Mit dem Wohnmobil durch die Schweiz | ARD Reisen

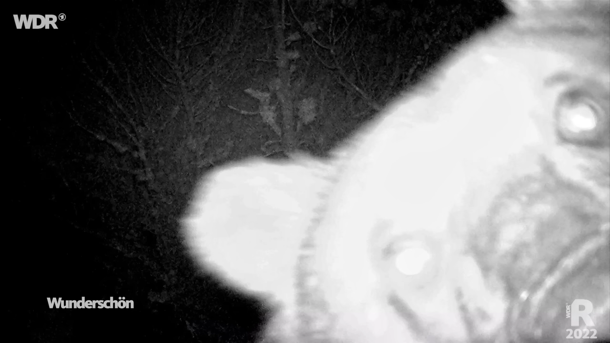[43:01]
Das sind dann so Überraschungen, die dann da passieren können.